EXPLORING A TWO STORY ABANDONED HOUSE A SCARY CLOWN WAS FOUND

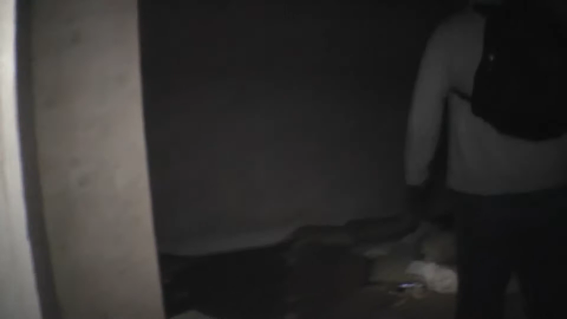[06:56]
All the rooms are a good size up here, though.
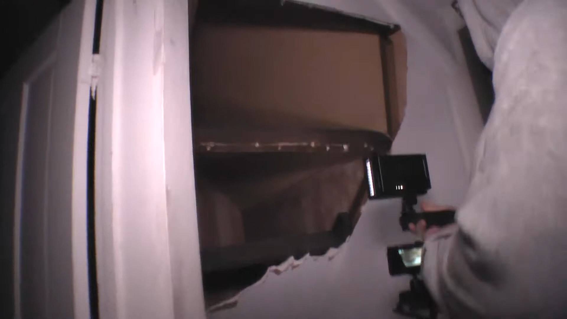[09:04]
Painted over. Wonder how old that is. I don't know. That's some of the original stuff there.